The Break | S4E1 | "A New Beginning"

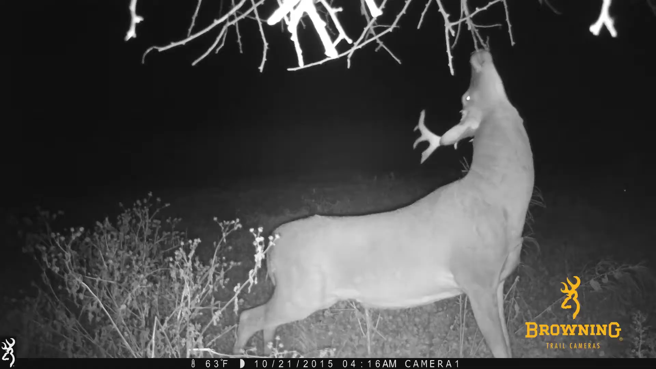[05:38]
there's only one brand that I trust, Browning Trail Cameras.
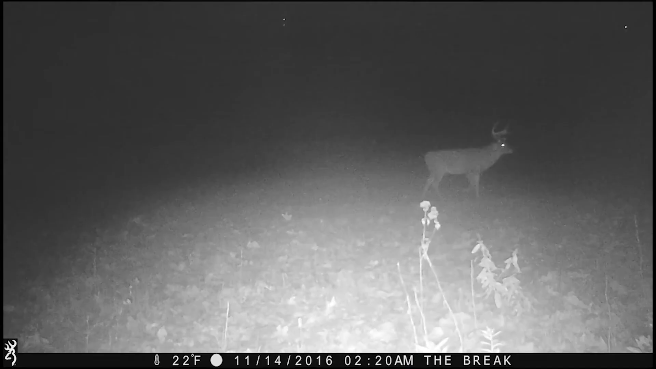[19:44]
He's a mature buck, just a six pointer.